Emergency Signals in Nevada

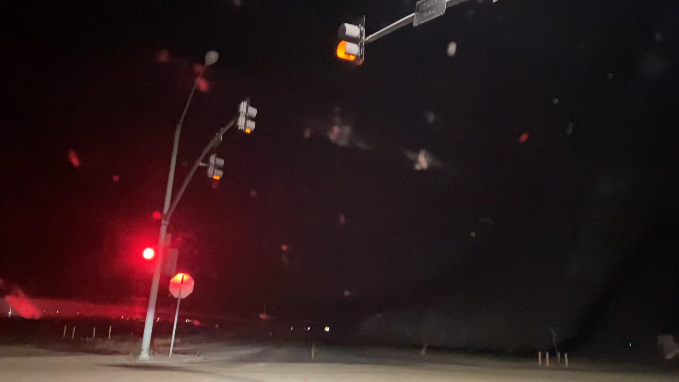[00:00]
two-section emergency signal, flashing yellow, probably solid red, and then flashing red, and it looks like it drops to solid green. Probably runs on a switch for preemption.